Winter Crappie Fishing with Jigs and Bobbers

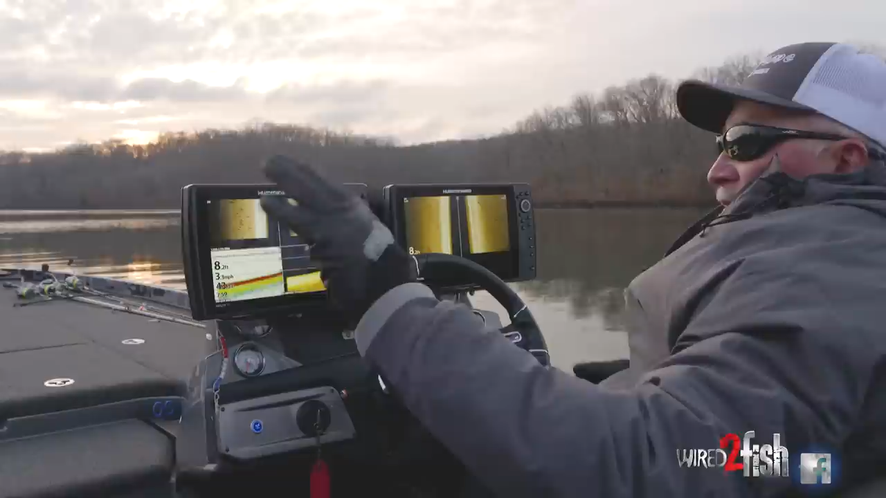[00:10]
We just came out of almost white cap water just to cross some north wind but what we're looking for is banks that's sheltered today as much as we can and that's pretty much a school of fish all down through there. They're just kind of hanging on that bank. This could be good.
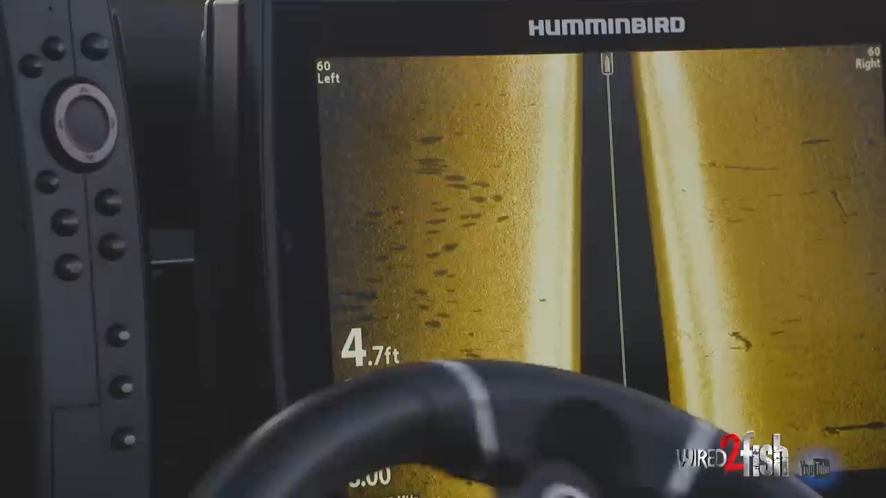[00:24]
I think I'm going to go ahead and mark those. We maybe will bobber fish them in a little bit.
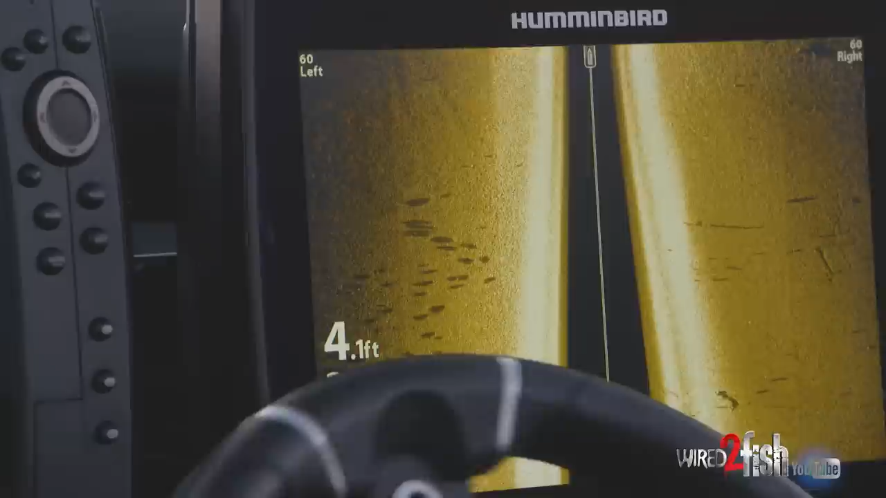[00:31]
On screen: depth 4.1 ft
You see we're only in four foot of water here and we run out of it.
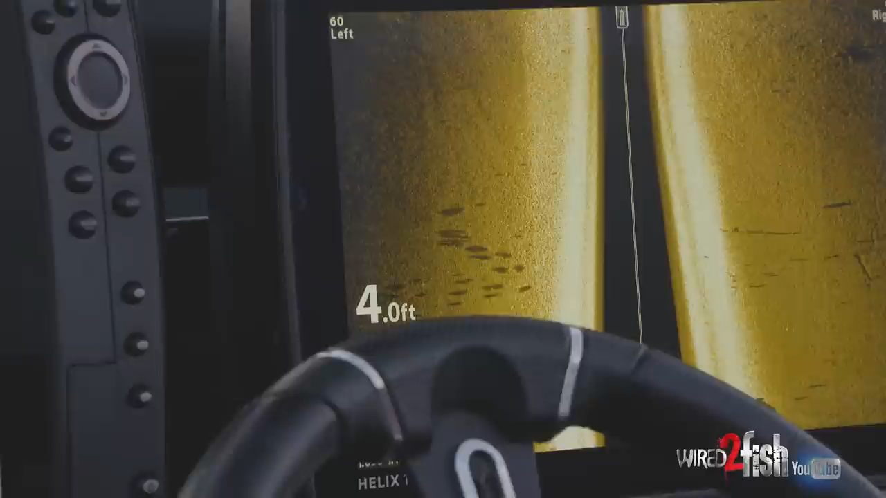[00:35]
On screen: depth 4.0 ft
When we got out of probably six to eight foot of water it seemed like we run out of them there for a brief time
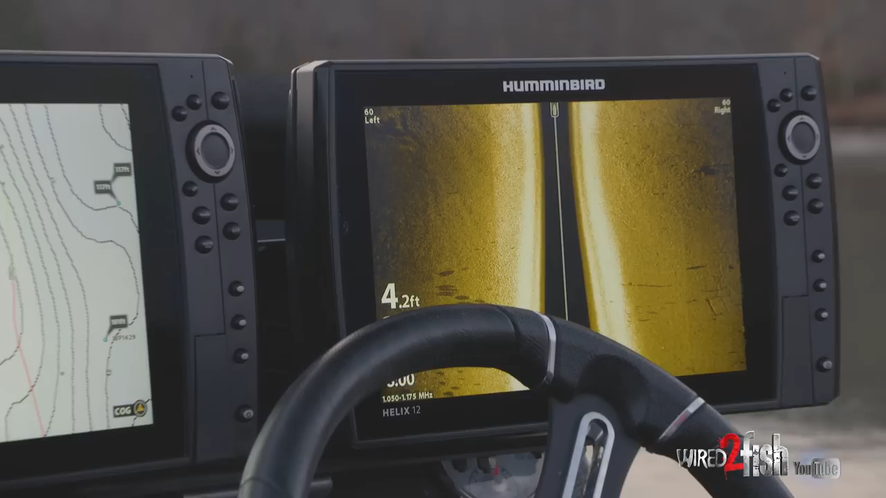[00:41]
On screen: depth 4.2 ft
so we're going to go ahead and kind of check out
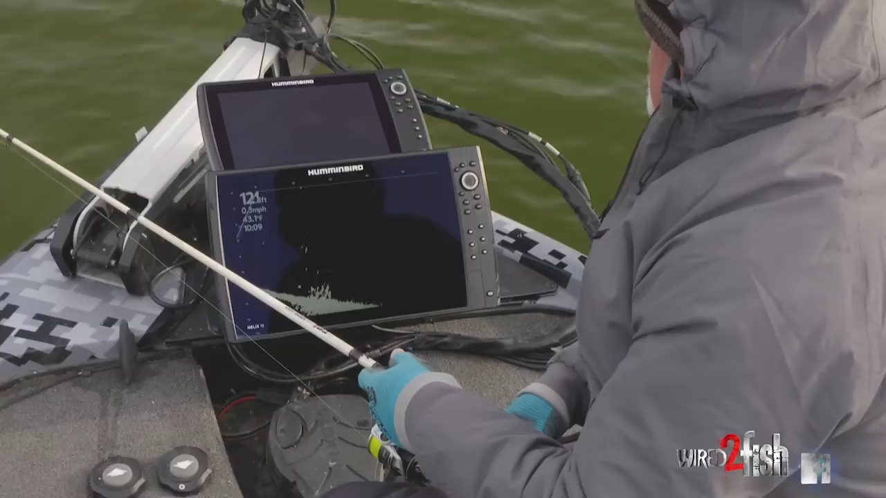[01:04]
Oh here comes one. There he goes. I saw him come up.
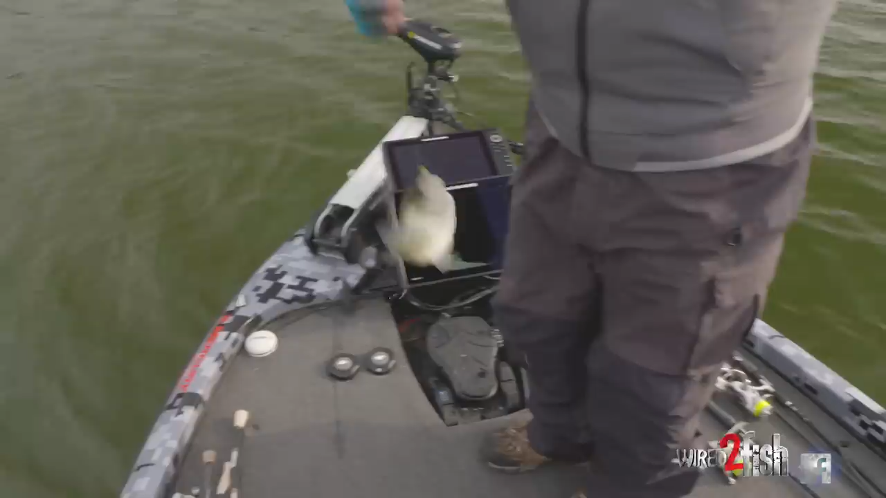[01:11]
That works. Okay my bobber's sitting right above him right now. This is my bobber and that's my jig. We're going to see if one of them fish wants to come up again and entertain us on another one here.
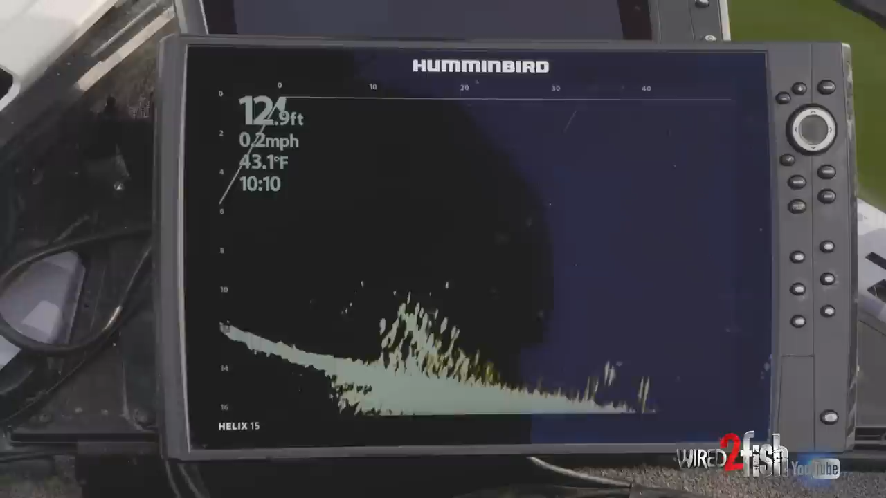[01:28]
On screen: water 43.1°F, speed 0.2 mph
These fish are deeper than what I've got my set at but
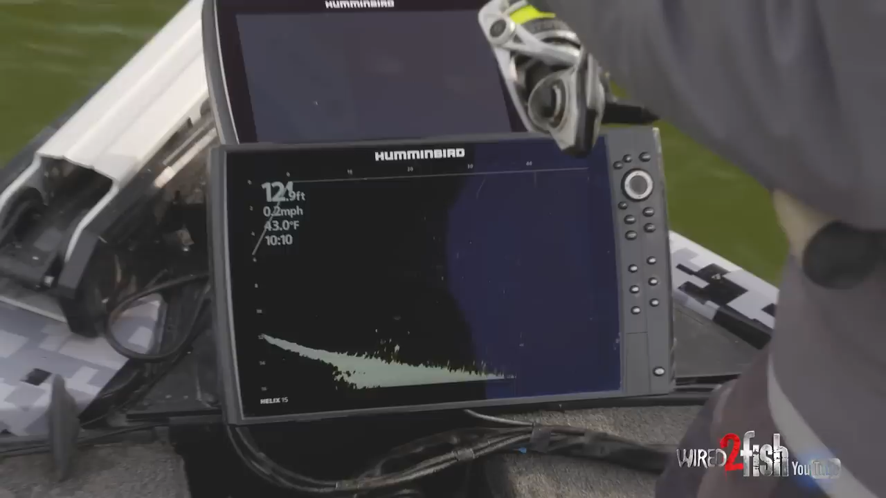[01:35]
that one came up quite a ways to get it.
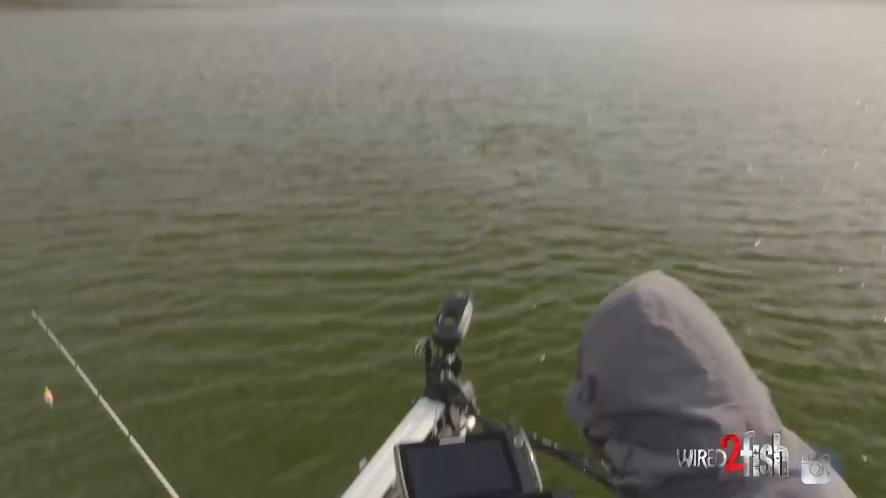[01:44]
I've changed my setting on the mega live to a 20 degree because what you're seeing here this is the surface that's the water surface. I'm purposely doing this angle so that I can kind of keep track
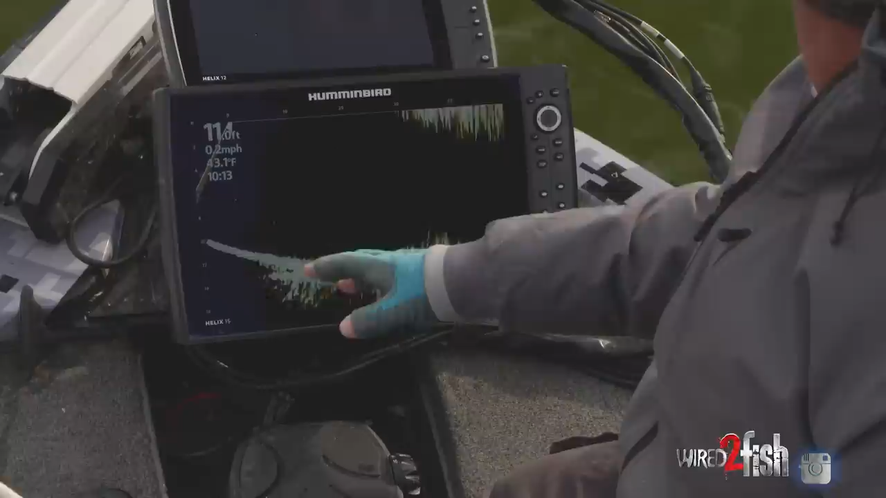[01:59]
of my bobber and I want it to come and just stop somewhere over near the top of that structure right there so this is going to be our attack plan. This is some brush and there's some crappie right there. It looks like they're down about eight foot to the top of them. I got my spot marked visually so.